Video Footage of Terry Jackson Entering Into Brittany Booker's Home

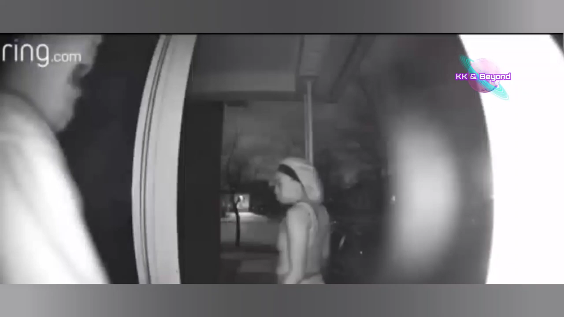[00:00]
A man's voice seeming to say, go.
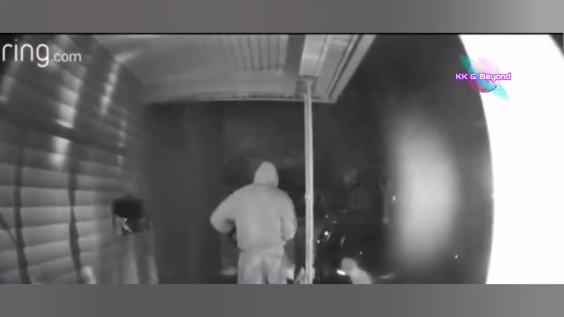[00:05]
Leonard Larry says Ring Doorbell video captured his daughter, Brittany Booker, in some of her final moments alive.